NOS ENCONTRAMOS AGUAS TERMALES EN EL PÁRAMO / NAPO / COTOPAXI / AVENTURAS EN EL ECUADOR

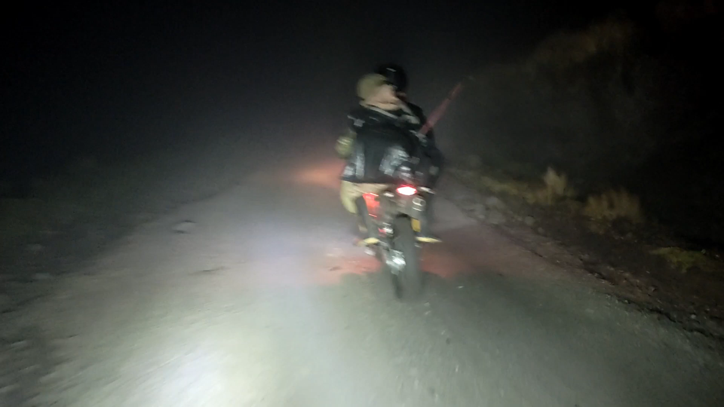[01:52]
no tiene unas luces fuertes para la neblina. Estoy llevándole con mis neblinares. A ver si así llegamos.